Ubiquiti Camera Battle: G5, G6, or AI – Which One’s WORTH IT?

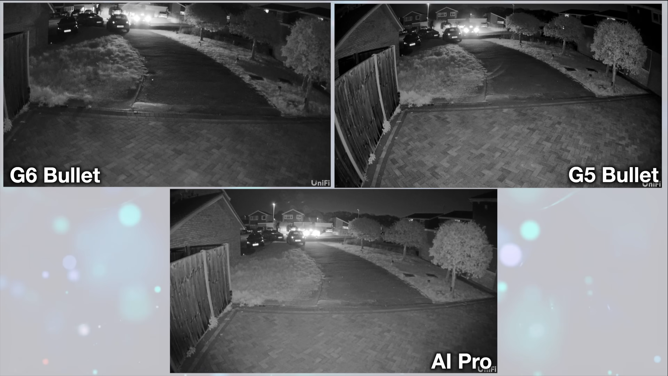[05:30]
Now this nighttime footage is three individual recordings of this footage because we can't keep them going at the same time. So they're all different. You'll see them coming, they'll look slightly different but I'll try to sync them up the best that I can. You can see we get a quick glance at the number plate right there on the G6 bullet and the G5 bullet and the AI pro just as the car enters in onto the block paving and then again you'll see me at the back right here walking onto the drive. So the G6 bullet seems to be a little bit brighter but also
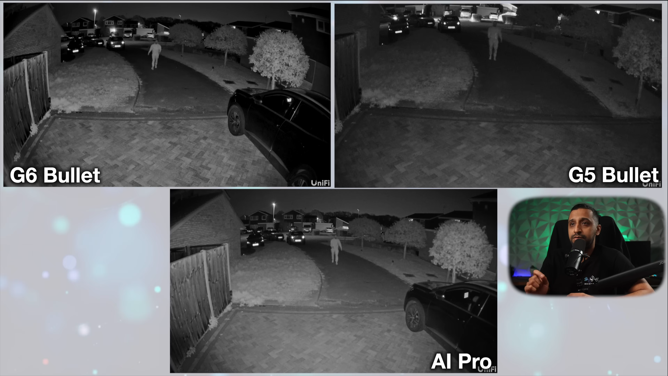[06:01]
the AI pro does seem to do a good job picking up the person as well. Now I'm just going to freeze frame here for just a second and I want to show you what it looks like the differences between the images. So we can see the G6 is slightly sharper in terms of detail over the AI pro and the G5 bullet doesn't do a bad job either.
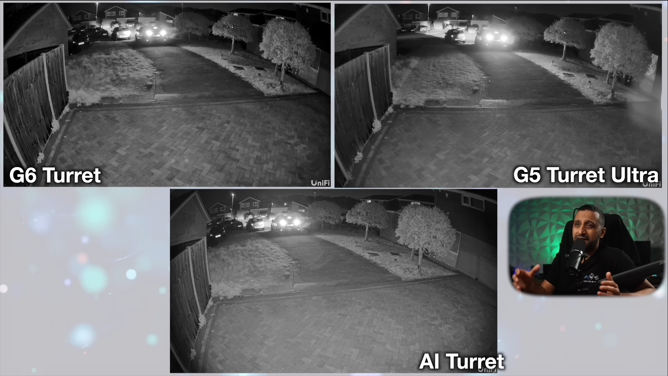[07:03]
Even the G6 and the AI turret it does seem to struggle when it's right the way back that's about 30 to 35 meters away but as you would expect as the car comes closer it becomes a little bit more legible in terms of the number plate so there we can see it across all three cameras right there.
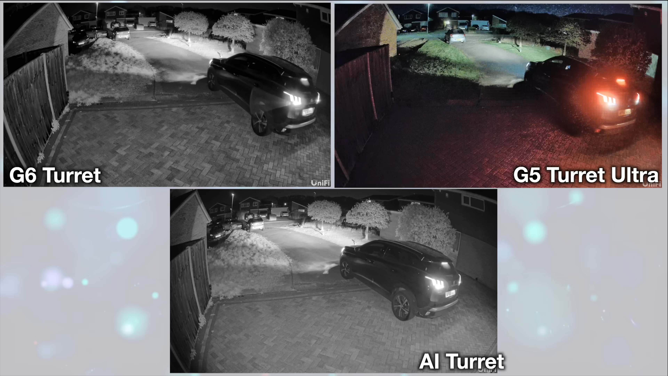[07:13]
The G5 turret ultra does flick the IR sensor off a little bit quicker but yeah it's that's probably just a sensitivity setting. Again we'll do another freeze frame and we can see the AI turret and the G6 both have very good clarity on them. Then again the G5 bullet doesn't do a bad job either as well.
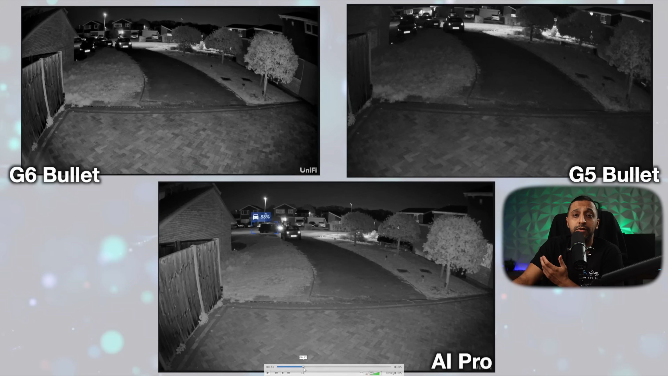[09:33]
We'll move to the night vision now and as I've mentioned earlier if you are watching at this specific point I have recorded these individually so I've tried to sync them up the best way I can just to make sure there is no IR bleed from any other camera. And you can see at the back the AI pro has picked something up and it's picked up again so and also the G6 bullet has picked up the G5 hasn't picked anything up yet. In the next frame it did just pick that up so we'll continue along and the G6 still knows about it and we'll see we're halfway on the drive or we're getting onto the drive now.
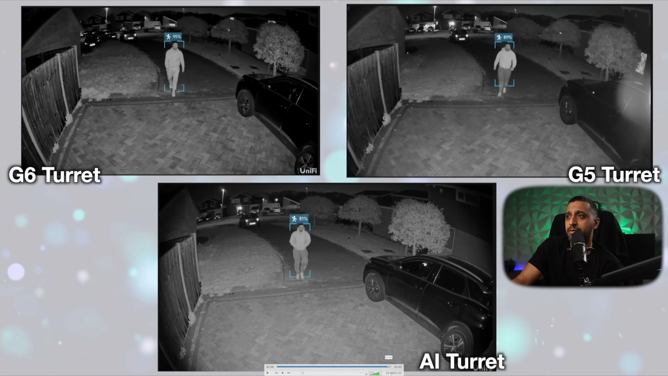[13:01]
and as we come a bit closer the G5 turret also kicks in so if we just click play here and we'll see the person moving along that also picks up so I don't know if you saw that both of those we had the I'll scroll back ever so slightly there we go we have the AI turret that's picked up a person 90% and then we have 83% on the G6 turret.